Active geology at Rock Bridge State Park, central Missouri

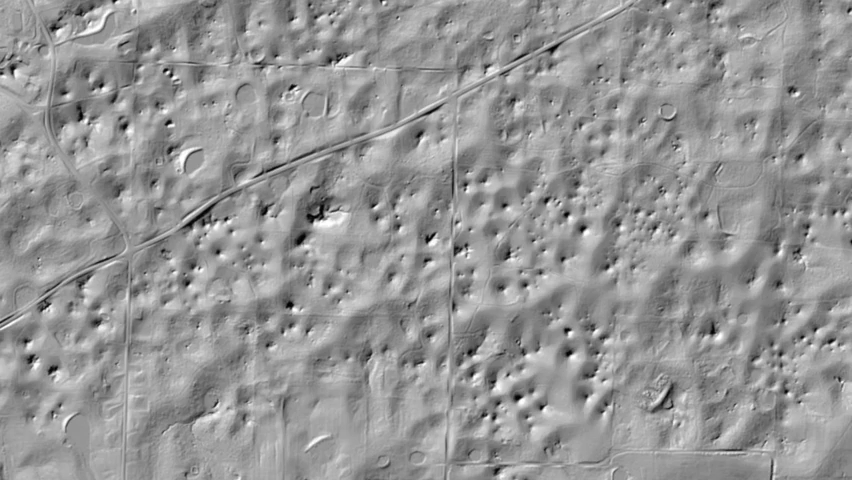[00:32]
The park's landscape is laced with sinkholes that relate to a cave system running for miles beneath the park's surface.